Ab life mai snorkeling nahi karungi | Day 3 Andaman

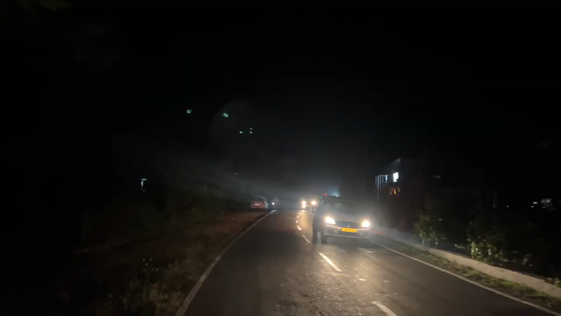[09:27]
अब बच चुके हैं शाम के 6 और मुझे लग रही थी चाय की हुड़क, और सच बताऊं उससे भी ज्यादा हुड़क लग रही थी घूमने की। तो मैं चुपचाप दीपक को लेकर निकल गई अंडमान के रोडों पर।